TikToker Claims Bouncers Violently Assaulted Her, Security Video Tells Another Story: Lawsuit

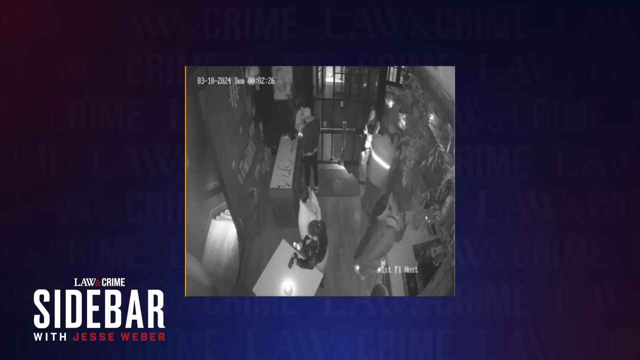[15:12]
They say it was only 45 seconds that was missing, but I'm looking at the video at the very end, right, when she was allegedly being walked out, and I'm trying to see if she was attacked,